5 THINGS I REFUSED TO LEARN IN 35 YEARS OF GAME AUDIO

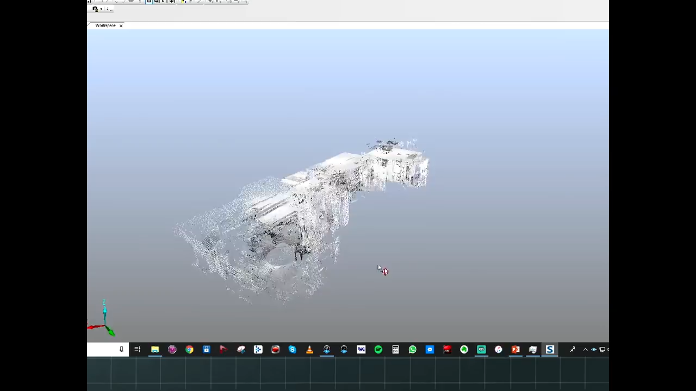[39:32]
Well, he liked Abbey Trails so much, he had the guy who does LiDAR scans of the Sears Tower do a point cloud of Abbey Trails. He's missing ceiling tiles and all.
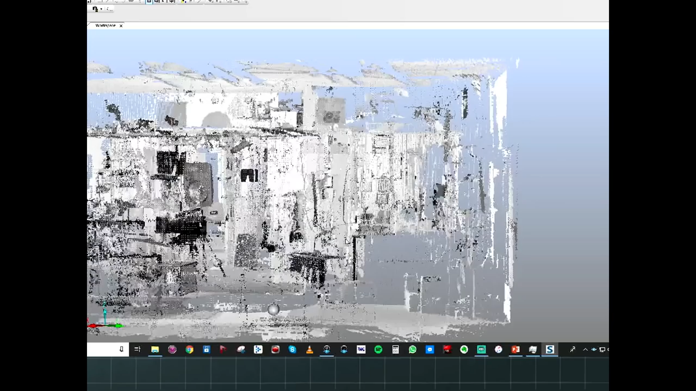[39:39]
So, I don't know, someday I can do a visual tour.